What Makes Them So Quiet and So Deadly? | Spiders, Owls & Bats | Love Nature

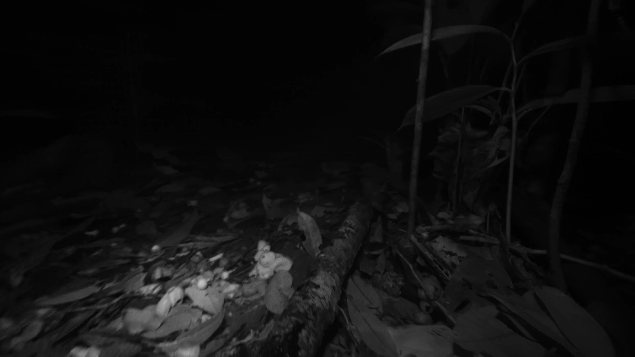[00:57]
it can spot this unsuspecting cricket with the greatest of ease.
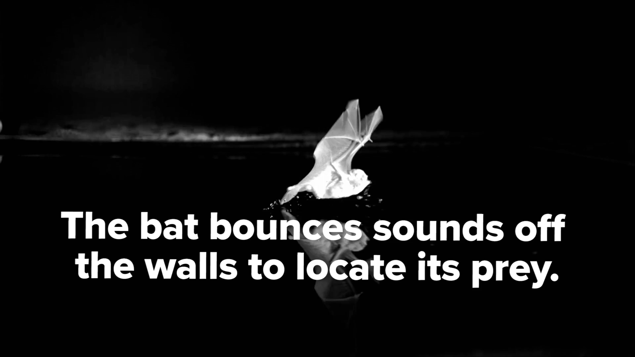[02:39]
To create a more detailed picture of its surroundings, the bat recalculates this information hundreds of times per second.
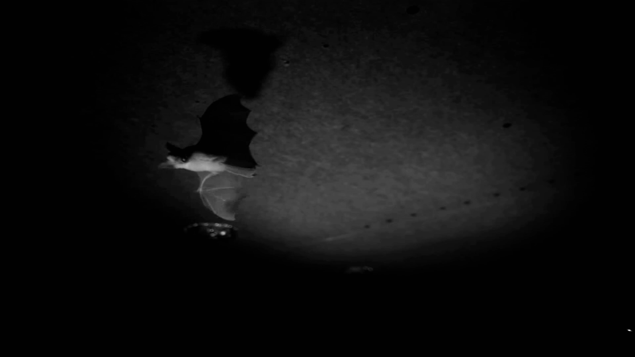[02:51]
As the bat flies toward its prey, it chirps at an accelerating rate, faster and faster, until the prey is caught,